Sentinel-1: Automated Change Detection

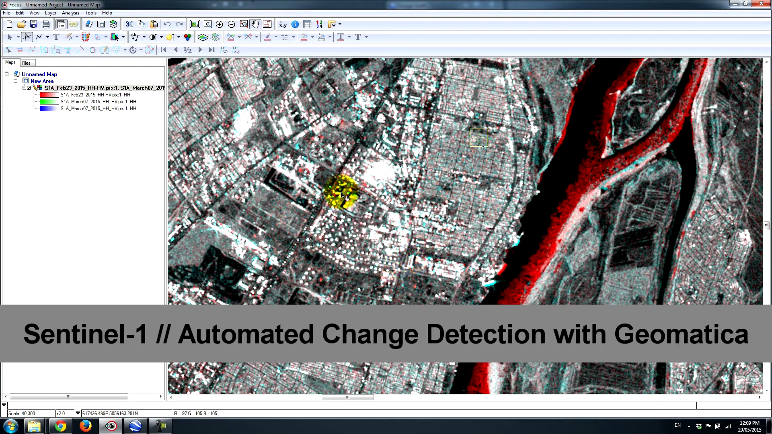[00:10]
This is in eastern Montreal and what we have here are large reservoirs that are used to store oil and transfer onto these cargo ships.